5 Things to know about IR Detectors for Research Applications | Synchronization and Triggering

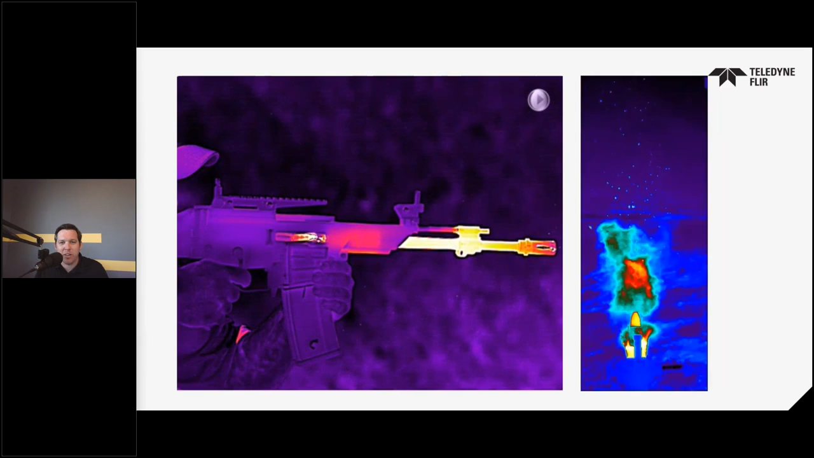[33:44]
So one final comment that I'm going to make here is that you can see how not having robust control over